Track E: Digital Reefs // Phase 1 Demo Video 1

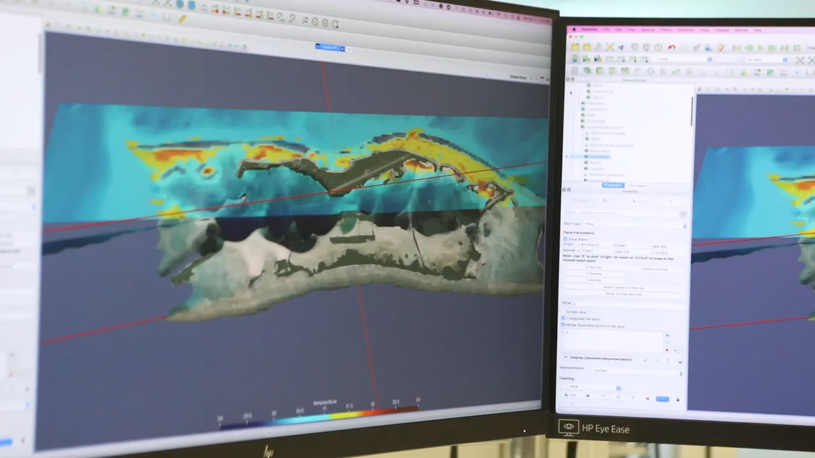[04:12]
create a lot of different options we
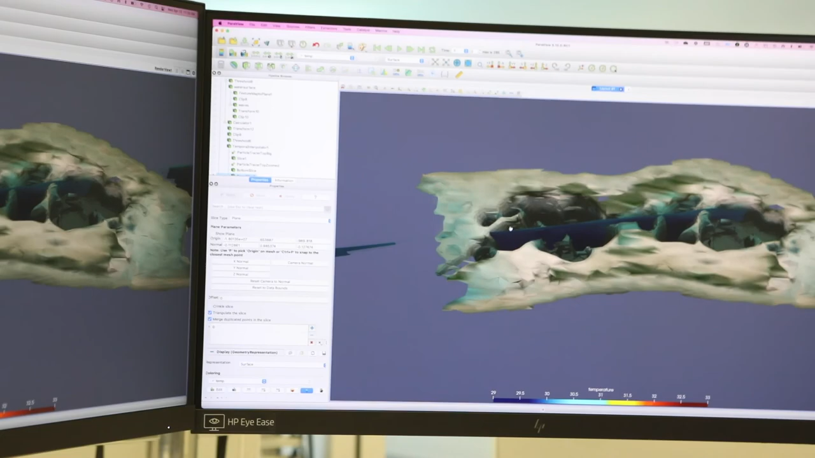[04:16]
create a lot of different options we can run simulations for 2050 for example and show the user how that would look different from how it is right now
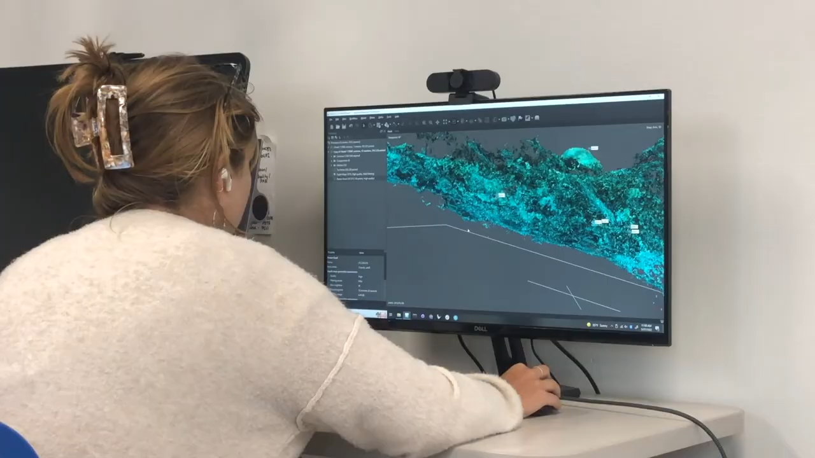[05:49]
of what that reef site is going to look like in years to come
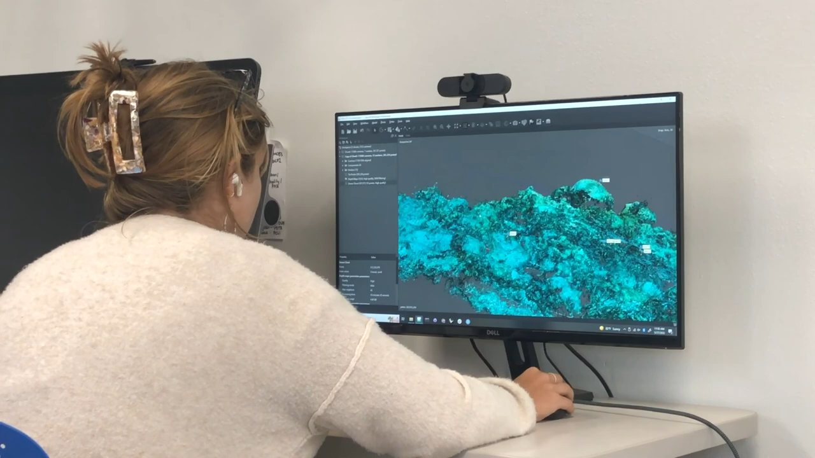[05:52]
in relation to their water quality or